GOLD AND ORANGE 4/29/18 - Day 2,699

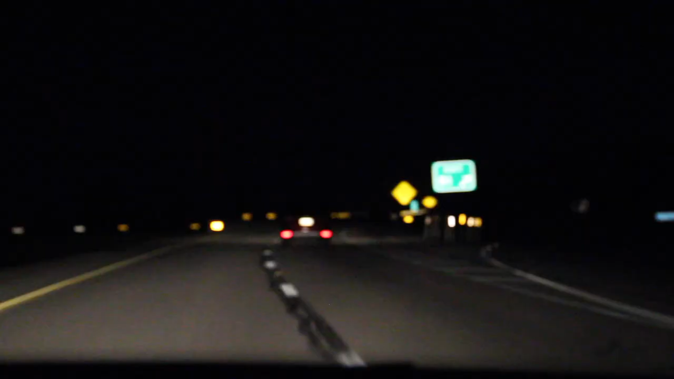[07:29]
$37.85. Okay, so this car here, it has no brake, no tail lights on whatsoever, just the reflectors.
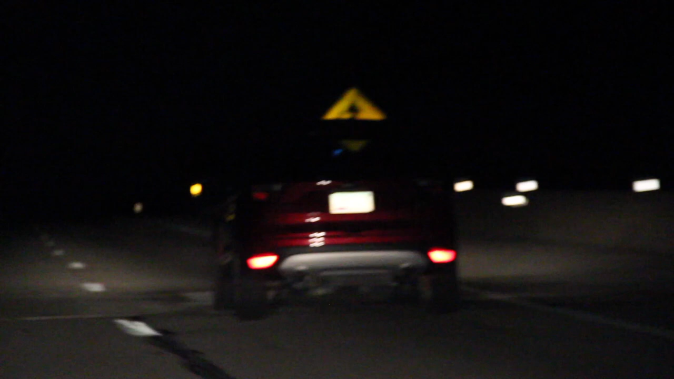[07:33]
That is a fairly new Ford something.